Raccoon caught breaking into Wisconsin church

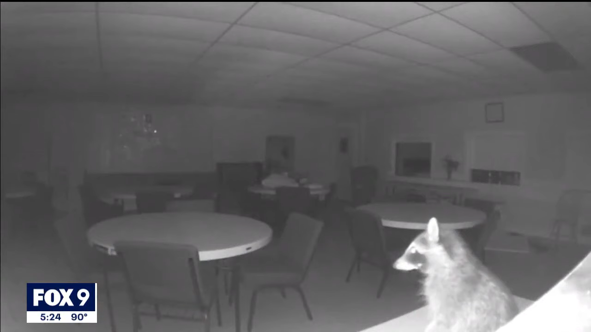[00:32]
She just didn't expect to see one. That's what I call him. I think he's a little rascal, just a little rascal running around.
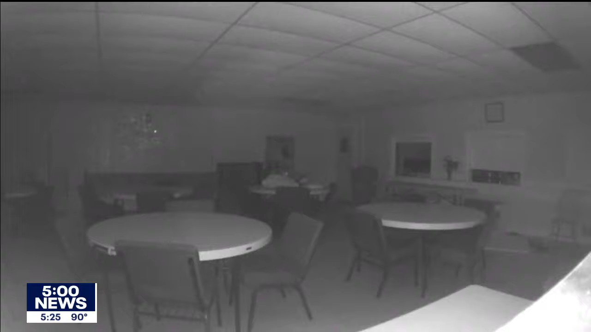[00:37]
Running around inside her church. I'm looking through my phone, my footage and everything around the building,
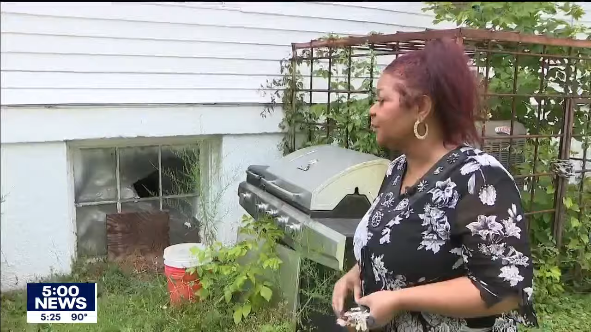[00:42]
and that's when I see this little rascal on the table.
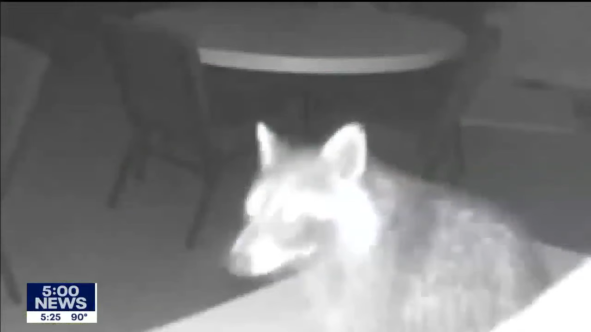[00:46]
It seems the bandit's mask wasn't enough to hide his identity. So I walk away and see the long tail. I say, that's a raccoon.
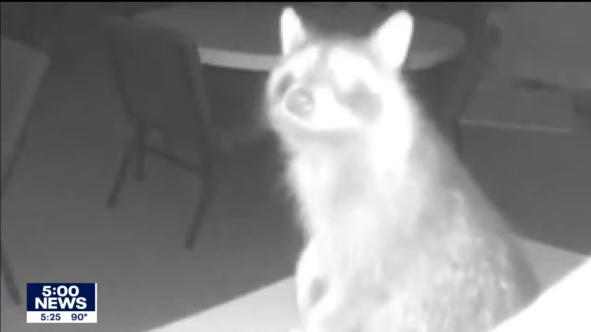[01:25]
Office is still a whack, but at least I know what it was now. It was a little rascal running around.